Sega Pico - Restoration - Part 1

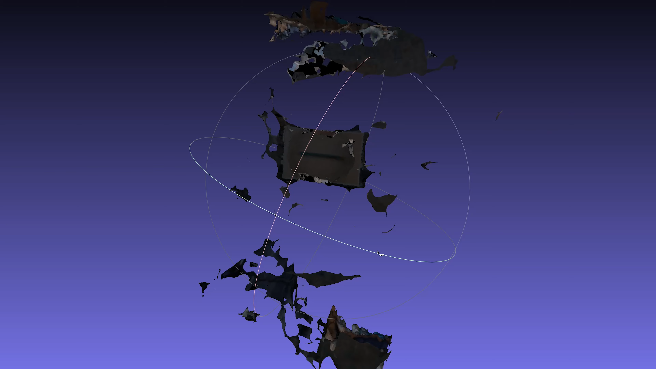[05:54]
Unfortunately, the program did not detect the hinges, which ruled out using this method.
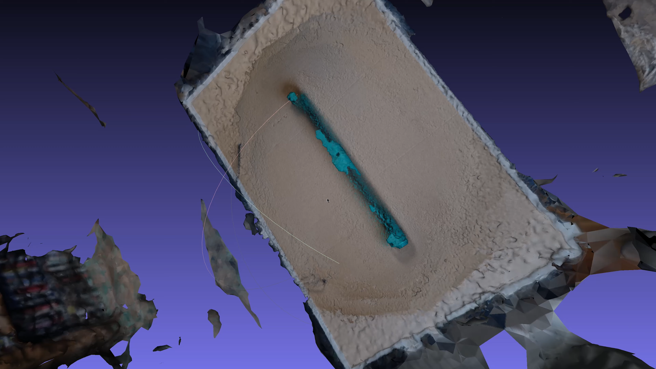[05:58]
I also looked online for 3D printers, but nothing in my price range was able to print large objects like this.